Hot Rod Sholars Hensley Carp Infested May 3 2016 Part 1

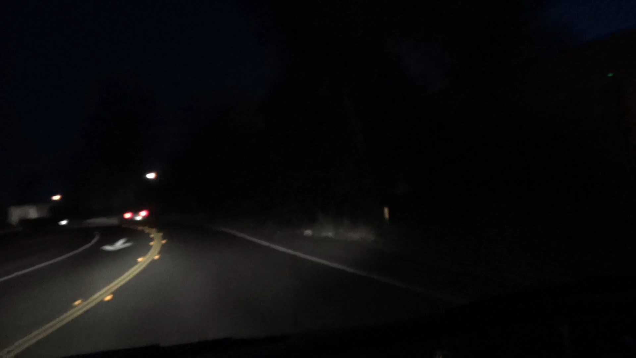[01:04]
We're heading north on to 99 North. All right, looking good. You see that you start getting that work traffic. I should have been on this road 15 minutes ago. Yeah, you know the Minister High Rise Sholars. All right, folks, when I get right into Madeira, I'll let you know. It's Minister High Rise Sholars. 5:16 in the morning.
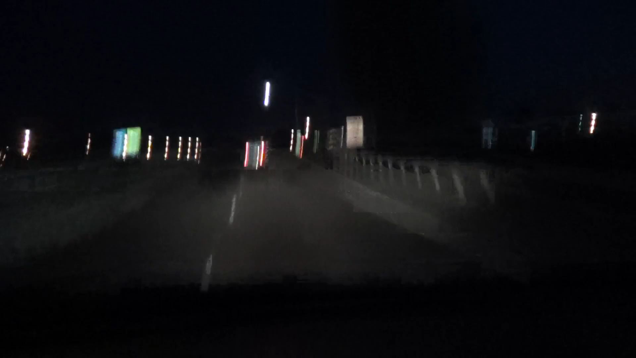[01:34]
All right, folks, Minister High Rise Sholars,